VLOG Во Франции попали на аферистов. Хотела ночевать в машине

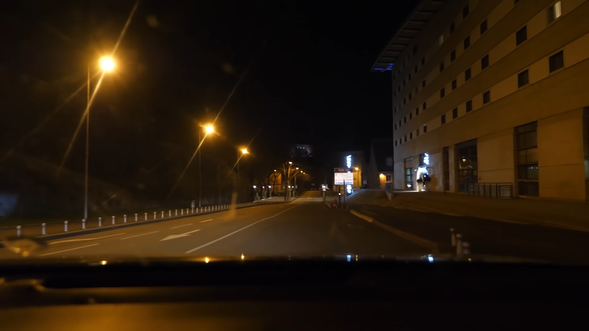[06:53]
Справа. Ваше место назначения находится справа. Там кто-то ходит.
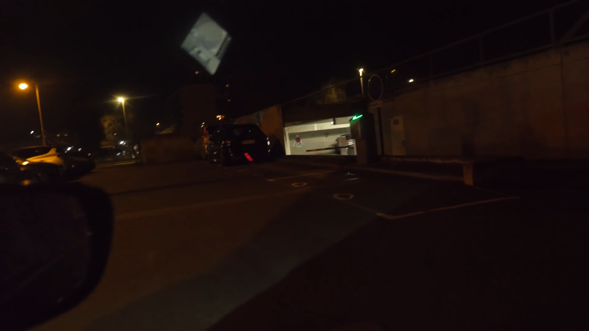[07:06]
Мы не можем найти, где припарковаться. Здесь все какое-то странное.
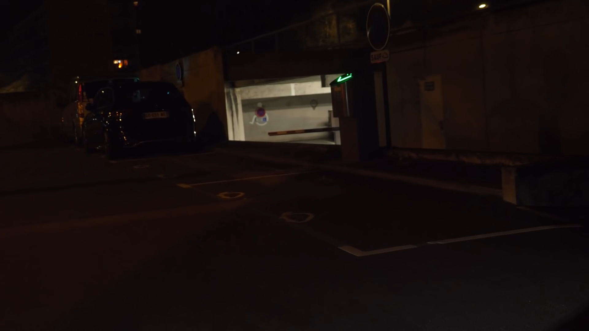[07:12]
Здесь парковки с какими-то автоматиками стоят. Возле самого отеля нельзя припарковаться. Мы сейчас допаркуемся, что мы туда вообще не попадем, короче.
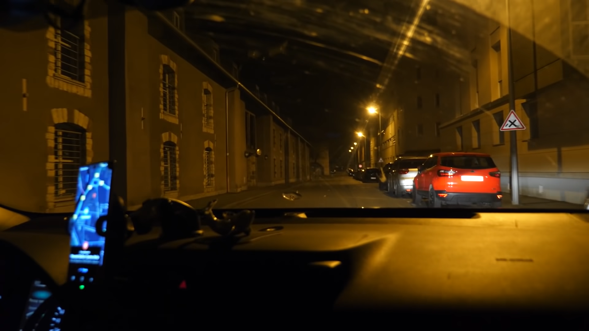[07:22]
Отсюда идти далеко. Мы не успеем.